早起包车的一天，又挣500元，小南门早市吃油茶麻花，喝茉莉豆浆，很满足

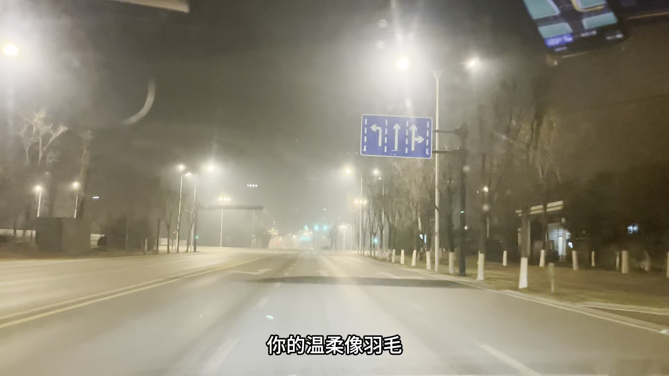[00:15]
一路畅通红车六点多一点